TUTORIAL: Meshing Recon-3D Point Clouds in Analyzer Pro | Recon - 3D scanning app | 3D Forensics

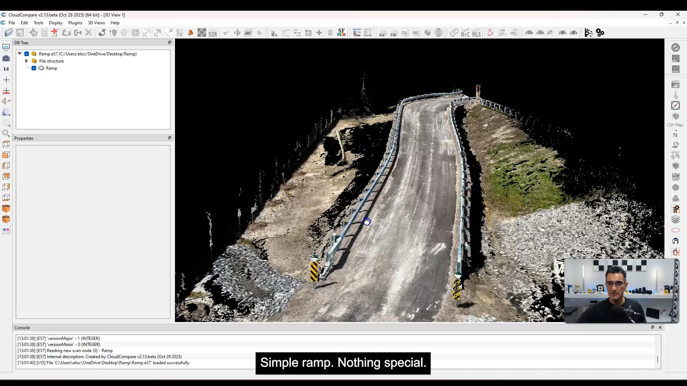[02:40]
Okay this is a quick scan that I did up and down here and if I click on it in terms of
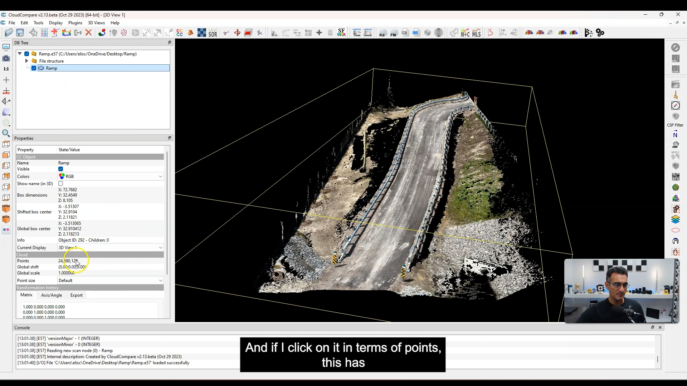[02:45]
points this has looks like 70 excuse me 24 million points.
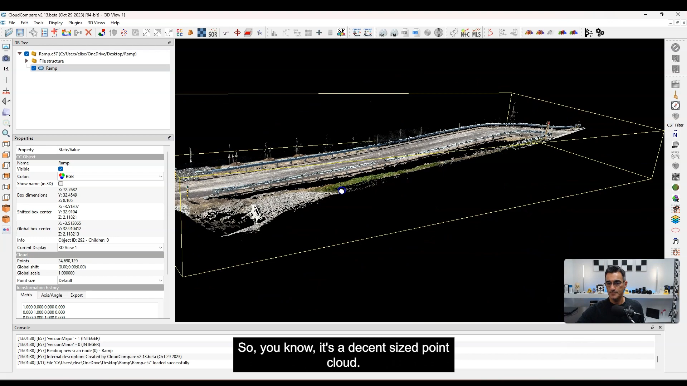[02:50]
So you know it's a decent size point cloud let's say.
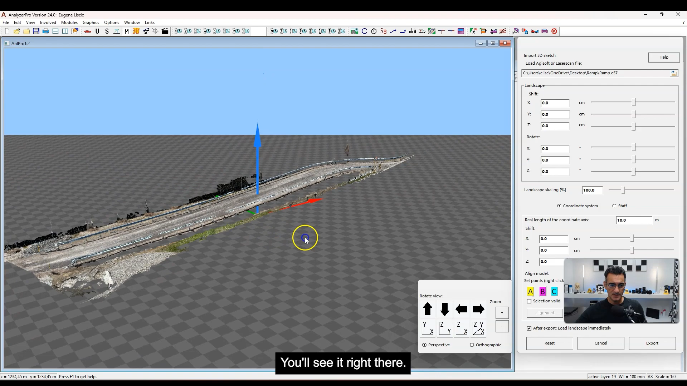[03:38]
You'll see it right there and there you go. Now there were some gaps here in the point cloud data
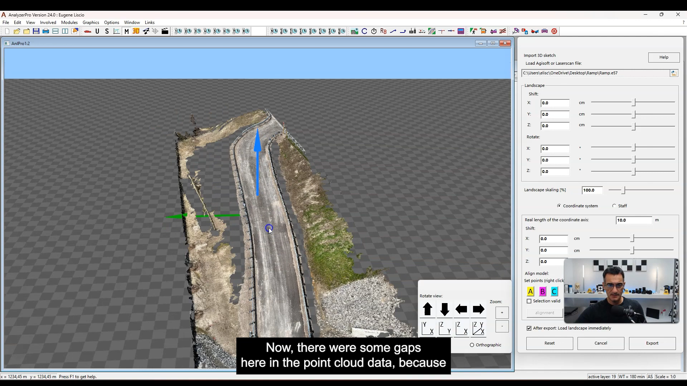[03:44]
because when I was walking up and down I was really focused on the road and there's sort of this extraneous stuff that was picked up so I wasn't really focused on the grass or anything outside of the roadway but no big deal we've got that anyway.
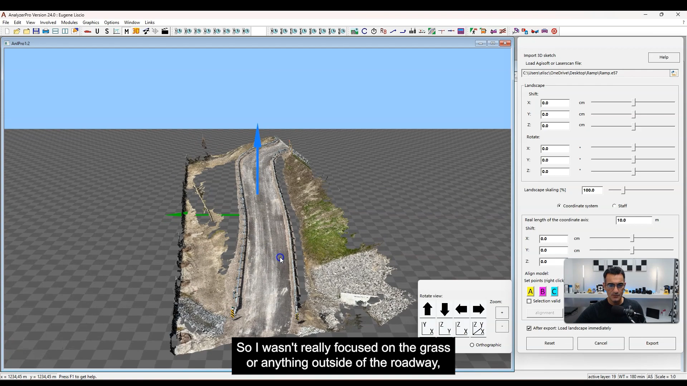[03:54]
And you'll see how this is oriented in the grid here.
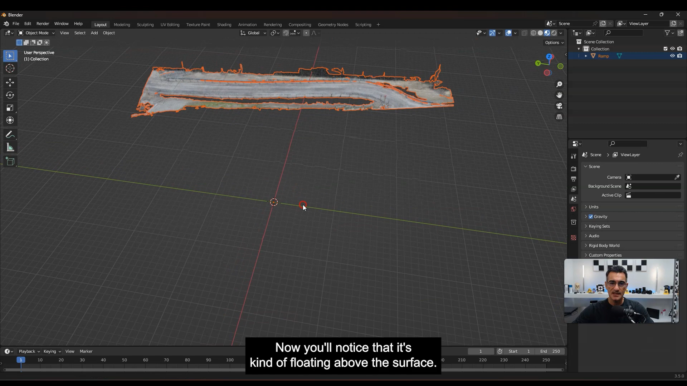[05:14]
Now you'll notice that it's kind of floating above the surface. Okay so it's a little bit high there. Well not too bad.
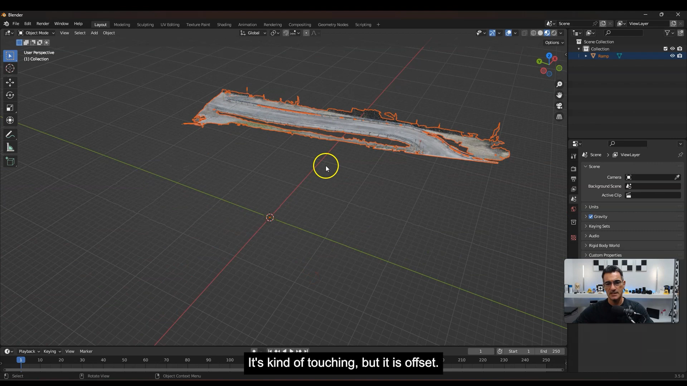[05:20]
It's kind of touching but it is offset. So one important thing with these point clouds when you import them is you can set them up so that you know this mesh object or this
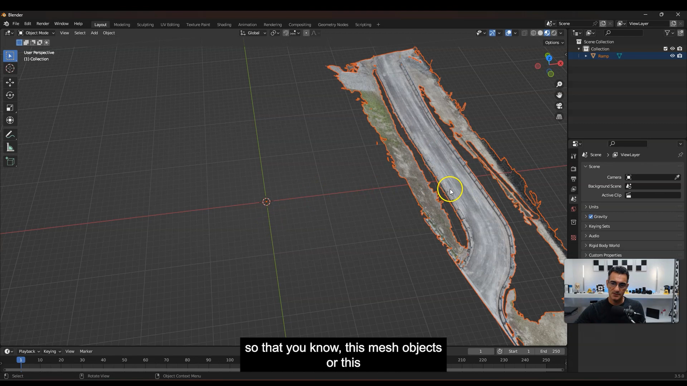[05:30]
the original scan file the E57 file is at some known location. So the 000 point is at some location but I didn't do it in this one.
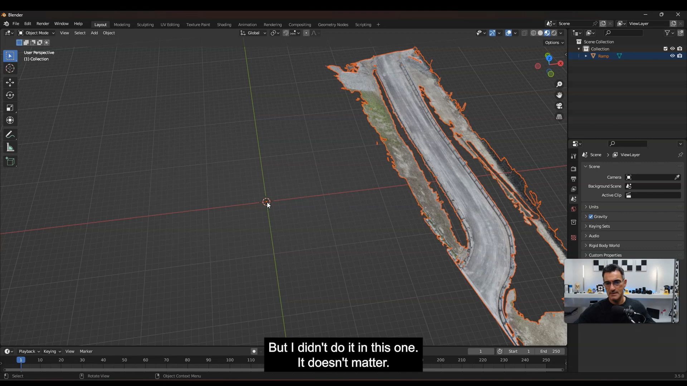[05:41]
It doesn't matter but there you go. Okay that's the textured mesh right out of Analyzer Pro.
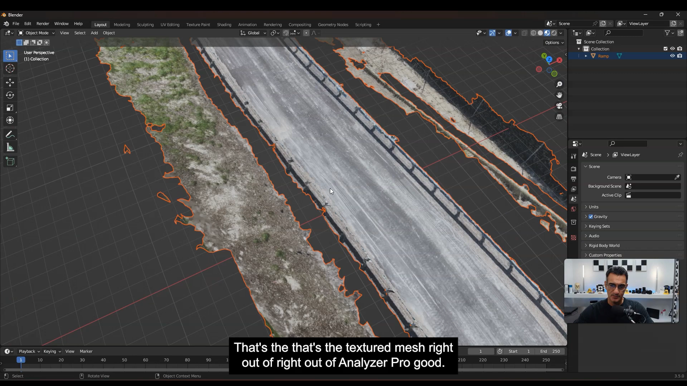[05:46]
Good. Okay back to Analyzer Pro. So we're here now and it's looking pretty good there.
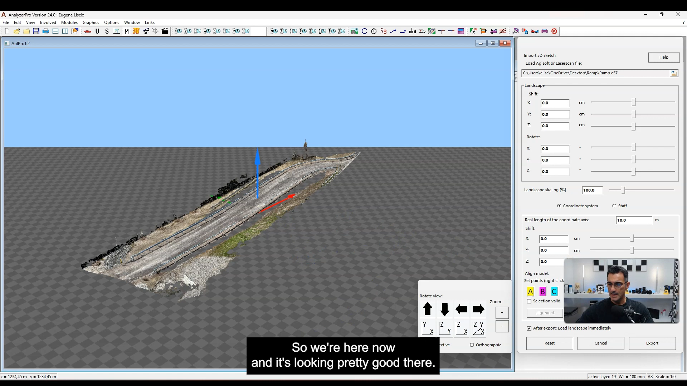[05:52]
Now what I'm going to have to do is I'm going to have to export this. Okay so right now it's converted it to a mesh but we need to export this so that we can use it inside of Analyzer Pro.
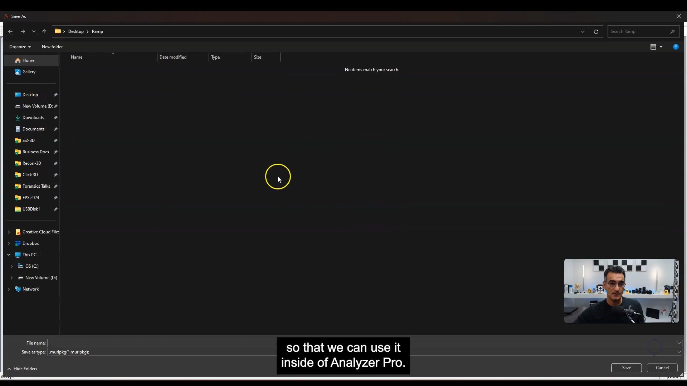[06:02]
So I'm going back to the ramp and you'll see that it's got its own format here.
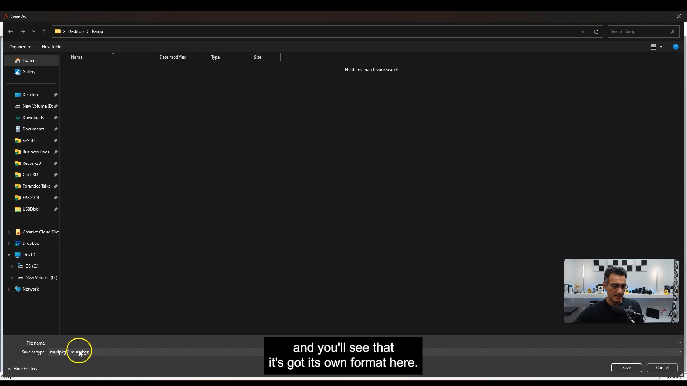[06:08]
So I'm just going to call this ramp as well and I'm going to click on save.
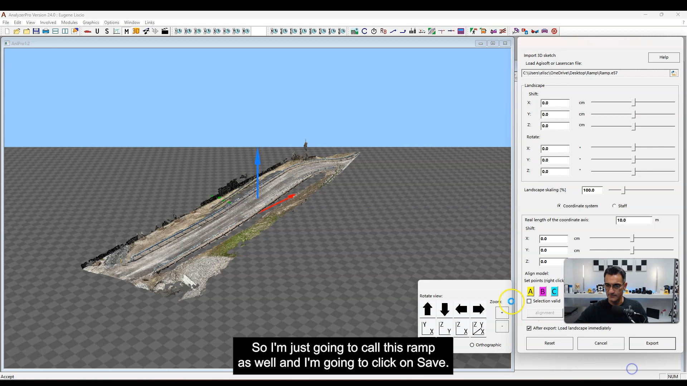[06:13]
Okay so now this is going to take a little while and there's some additional things that Analyzer Pro is going to be doing to this.
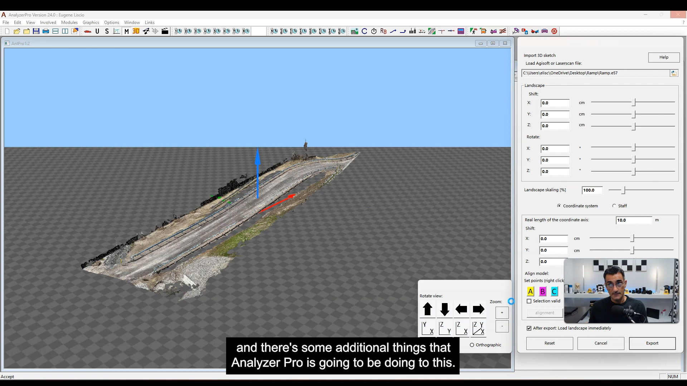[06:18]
So one thing is that it's going to create a 2D model of the terrain.
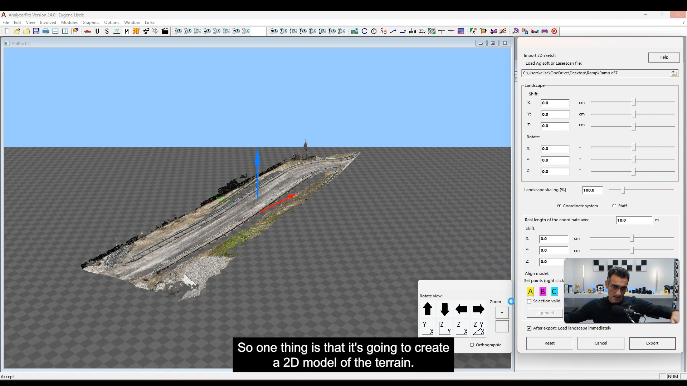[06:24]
So an orthographic projection of the 3D model. So when you look at it in a top-down view just like this you'll see it just popped up. It didn't take very long.
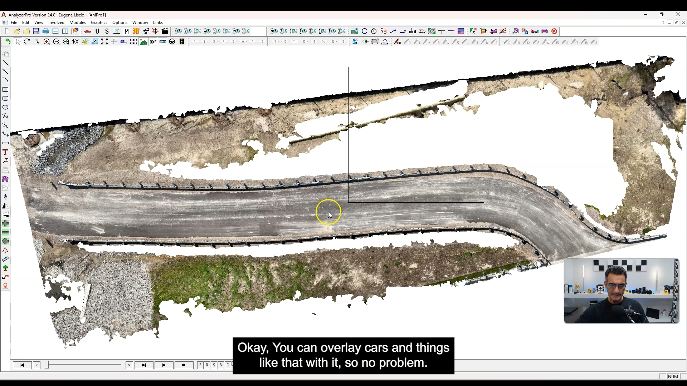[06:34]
Okay you can overlay cars and things like that with it so no problem.
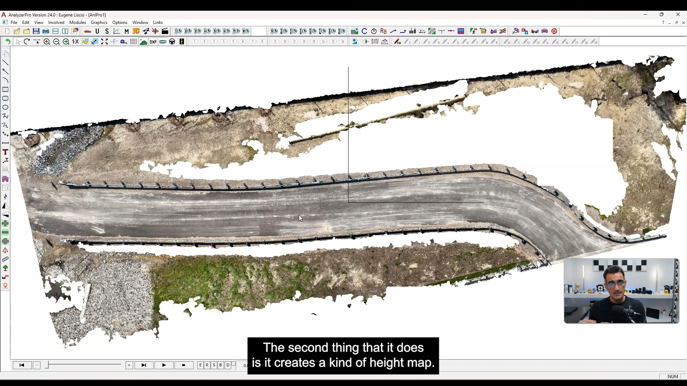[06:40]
The second thing that it does is it creates a kind of height map and the height map is where if you were to put like a vehicle on top of it it's almost like a collision object.
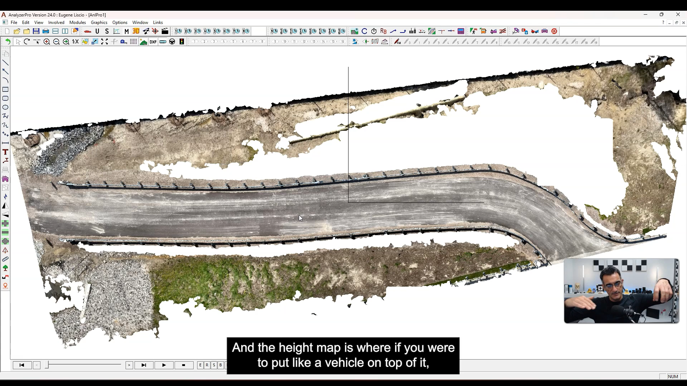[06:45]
It detects where the ground is and so if there is
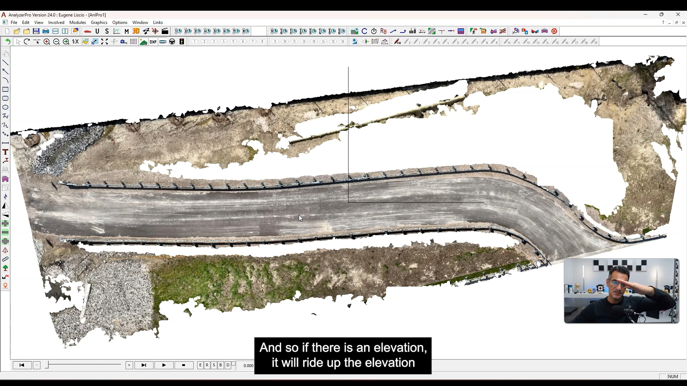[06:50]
an elevation it will write up the elevation and it just won't ride through the point cloud.
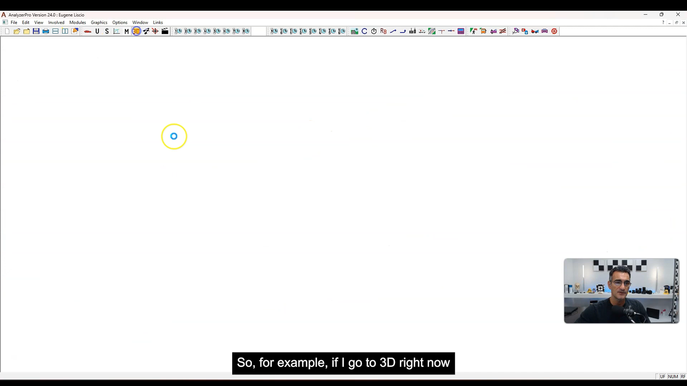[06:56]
So for example if I go to 3D right now and let me maximize this. Oh let me go back here. There we go.
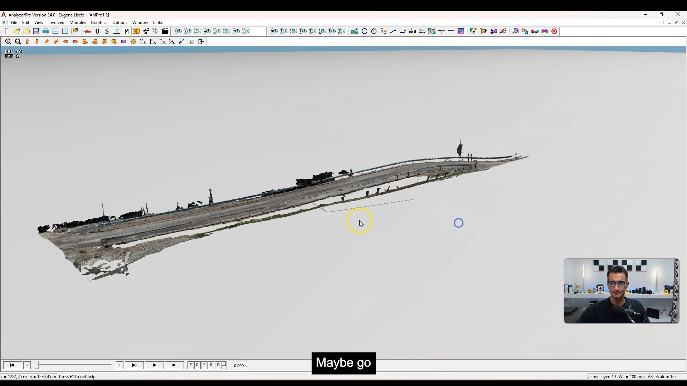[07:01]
There you go. You'll see that I've got the 3D model right and all is good.
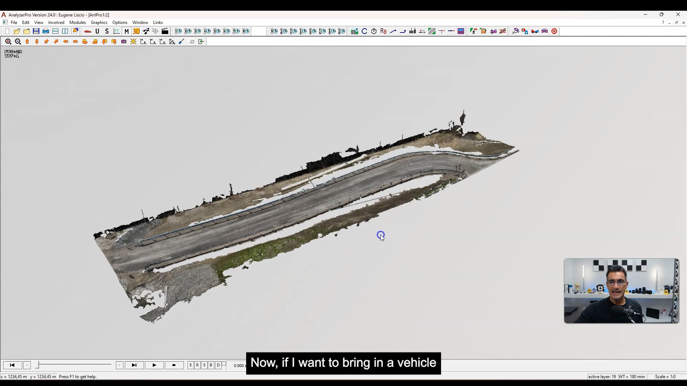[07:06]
Now if I want to bring in a vehicle or something like that I think I can specify a vehicle here.
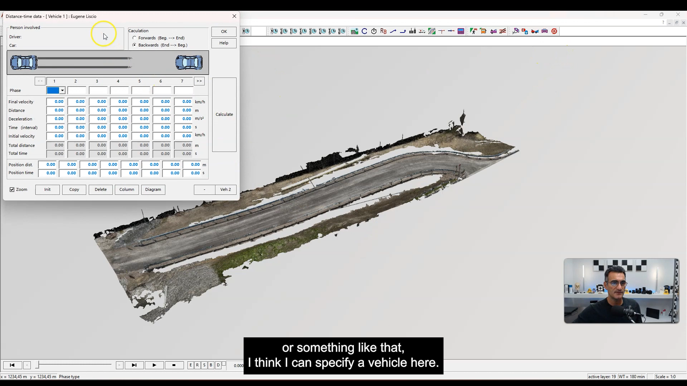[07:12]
Let me see here. Let me see here.
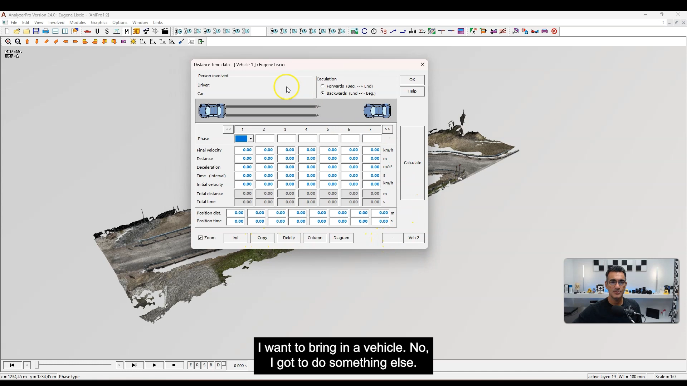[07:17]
I want to bring in a vehicle. No I got to do something else. Let me go to the database and see what I can do here.
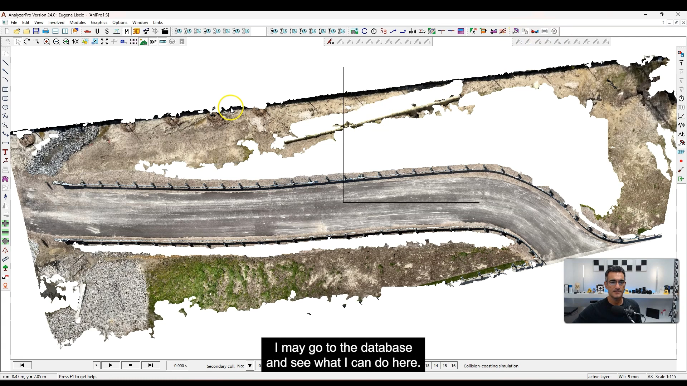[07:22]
Okay so what I'm going to do here is I'm going to bring in a vehicle. So there is a database here. There we go. So let me click on that and you can specify the vehicle but I'm